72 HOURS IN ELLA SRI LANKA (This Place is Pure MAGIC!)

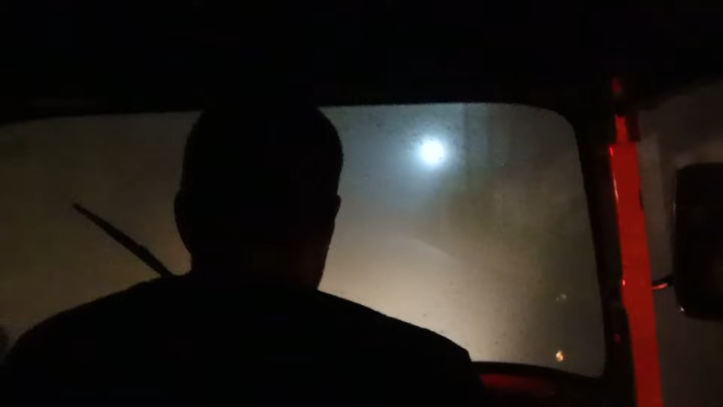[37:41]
It's the thickest fog, isn't it? I barely see about 2 meters in front of me.